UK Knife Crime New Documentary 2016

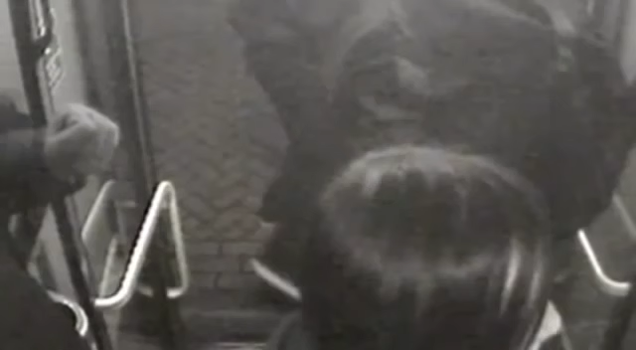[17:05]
At the stop, the punch-up spills off the bus and onto the street.